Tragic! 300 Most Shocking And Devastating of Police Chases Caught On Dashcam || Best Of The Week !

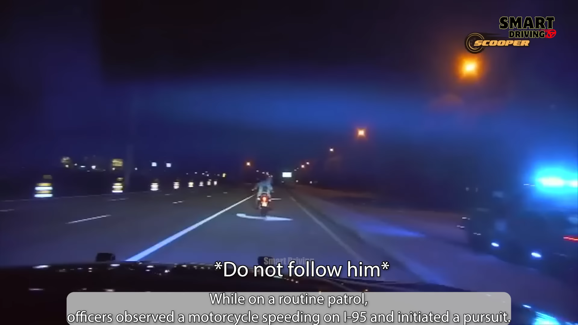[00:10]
officers observed a motorcycle speeding on I-95 and initiated a pursuit. The motorcyclist, identified as Scott Thomas, 63 years old, repeatedly evaded attempts to stop him,
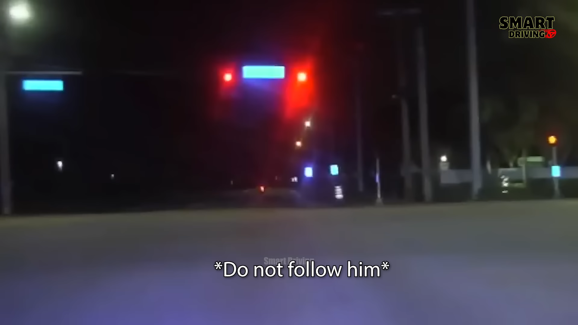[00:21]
driving recklessly through several streets, including Gateway BLVD, Military Trail, and Woolbright RD.
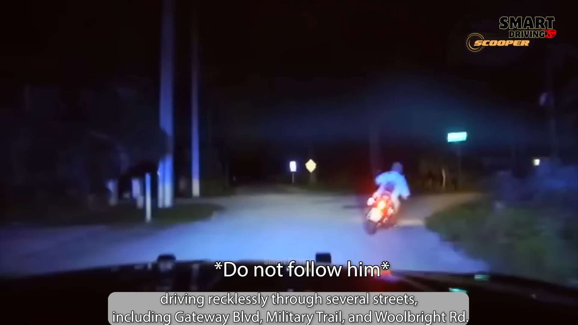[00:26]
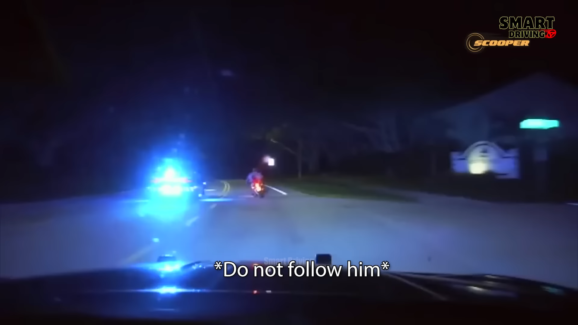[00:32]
During the chase, Thomas drove into oncoming traffic and intentionally collided with an FHP patrol car.
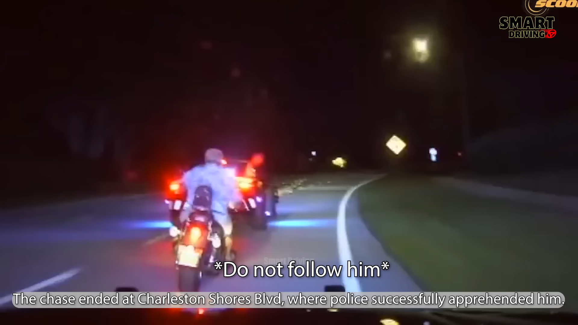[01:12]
The chase ended at Charleston Shores BLVD, where police successfully apprehended him. He was arrested on multiple charges,
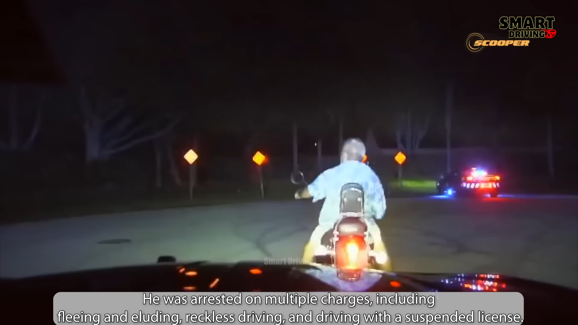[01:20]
including fleeing and eluding, reckless driving, and driving with a suspended license.
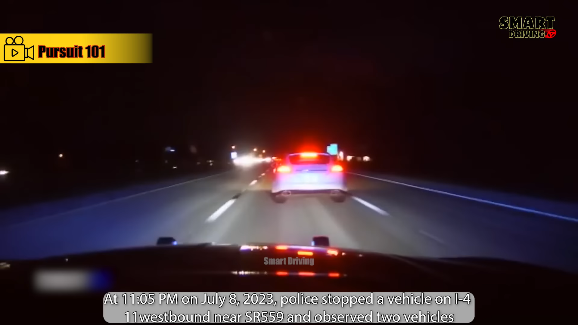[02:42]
At 11.05 p.m. on July 8, 2023, police stopped a vehicle on I-4 westbound near SR 559 and observed two vehicles, an orange Ford Mustang and a white Porsche Panamera, traveling at high speeds.
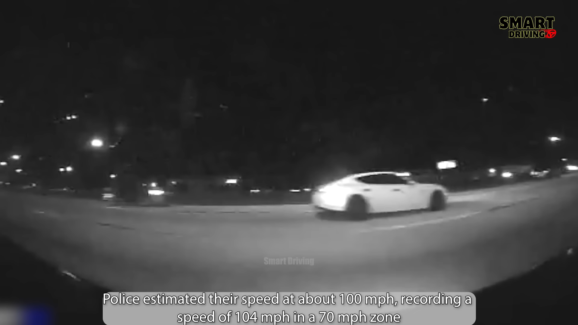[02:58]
Police estimated their speed at about 100 miles per hour, recording a speed of 104 miles per hour in a 70 miles per hour zone. As the police passed,
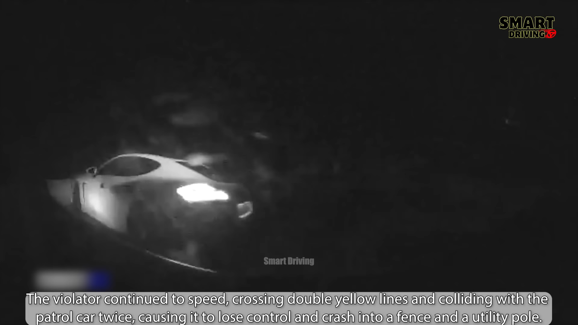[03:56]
causing it to lose control and crash into a fence and a utility pole. The driver was arrested while the passenger remained buckled in.
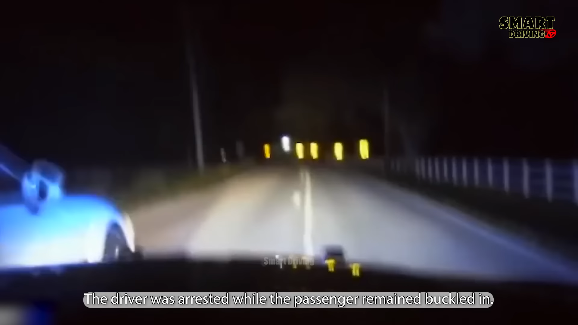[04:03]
The chase began in Polk County and ended in Hillsborough County.
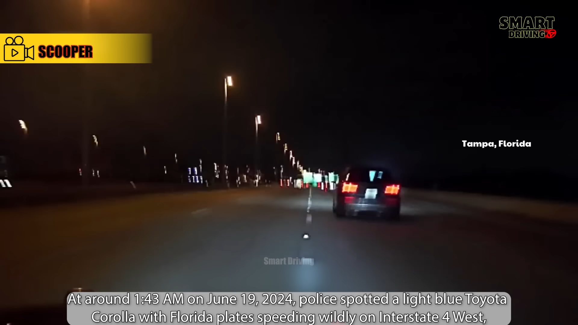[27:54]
At around 1:43 a.m. on June 19th, 2024, police spotted a light blue Toyota Corolla with Florida plates speeding wildly on Interstate 4 West, estimated to be over 100 miles per hour, while the speed limit was just 60 miles per hour.
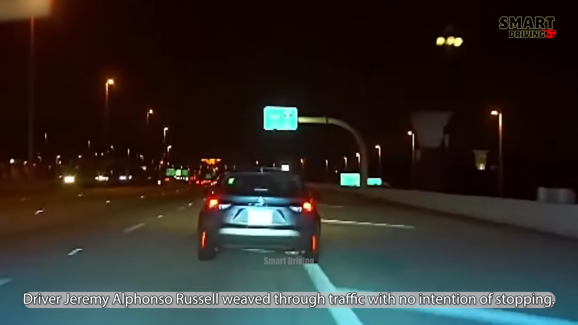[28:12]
Driver Jeremy Alfonso Russell weaved through traffic with no intention of stopping.
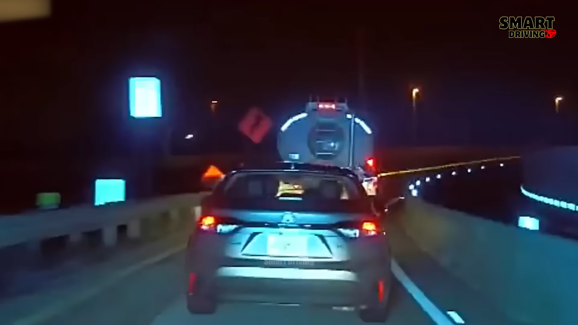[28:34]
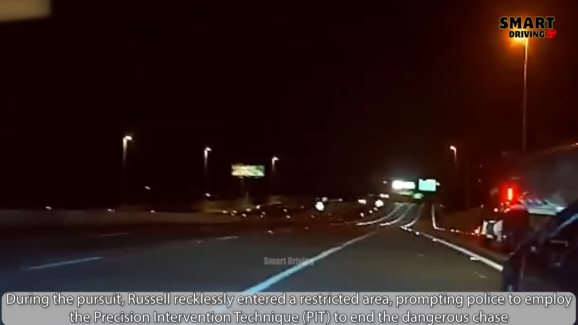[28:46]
During the pursuit, Russell recklessly entered a restricted area, prompting police to employ the Precision Intervention Technique, PIT, to end the dangerous chase.
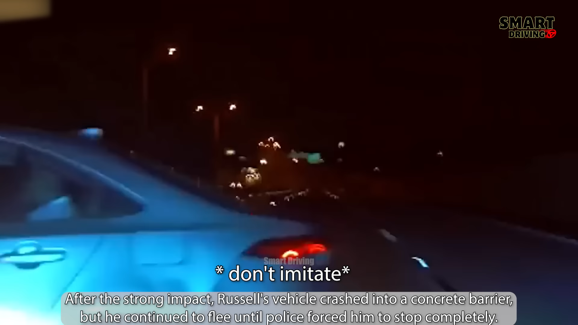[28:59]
After the strong impact, Russell's vehicle crashed into a concrete barrier, but he continued to flee until police forced him to stop completely.
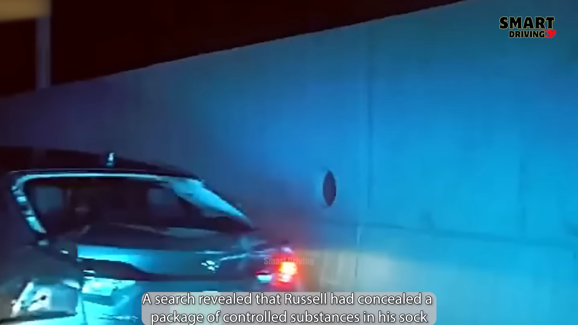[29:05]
A search revealed that Russell had concealed a package of controlled substances in his sock,
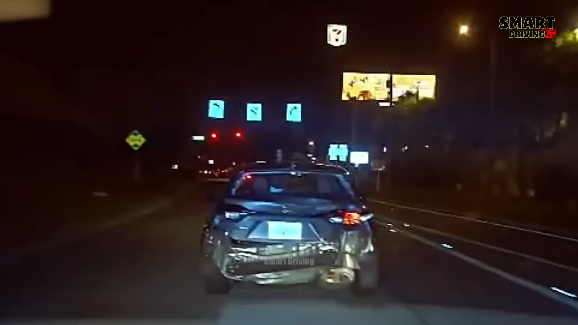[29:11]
while Jamashia Danielle Parks,
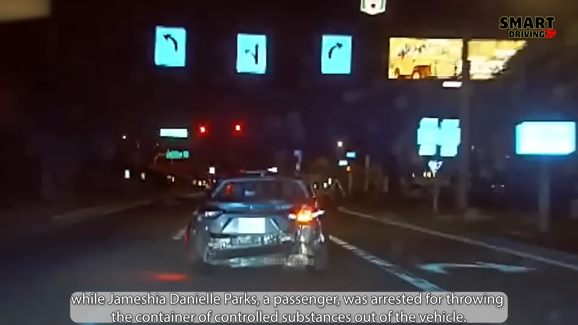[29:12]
a passenger, was arrested for throwing the container of controlled substances out of the vehicle.
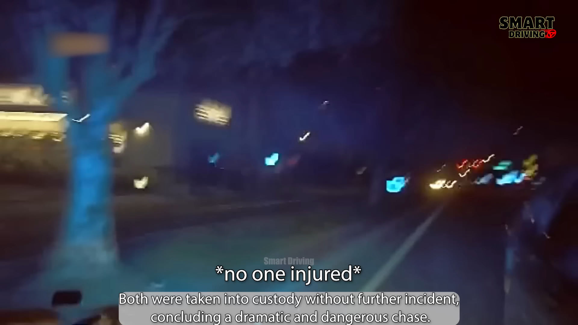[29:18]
Both were taken into custody without further incident, concluding a dramatic and dangerous chase.